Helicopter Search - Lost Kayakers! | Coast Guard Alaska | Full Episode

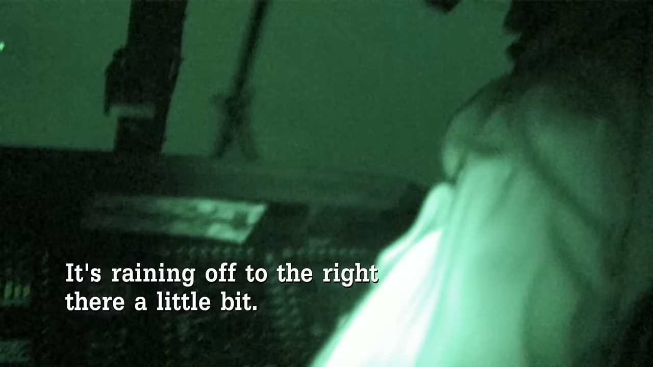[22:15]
It's raining off to the right there a little bit.
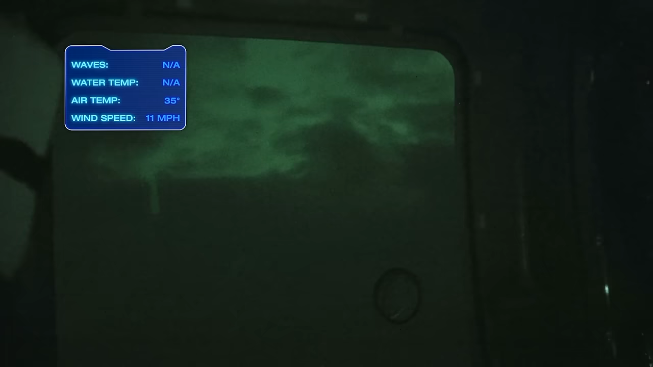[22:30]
Weather was okay, but within about 10 to 15 miles of Klawak in the airport itself, we got into some fairly heavy rain showers.
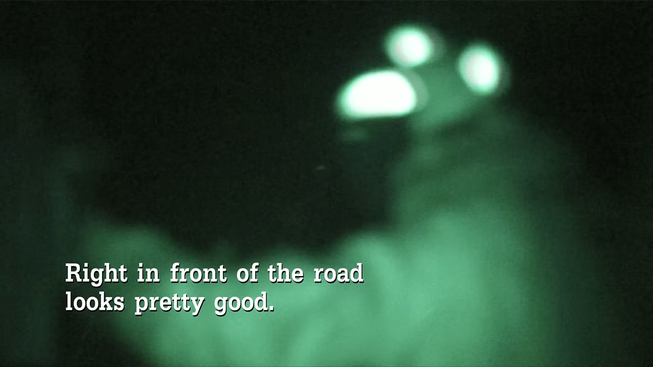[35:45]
Right in front of the road. Looks pretty good. It looks pretty big. It's like a big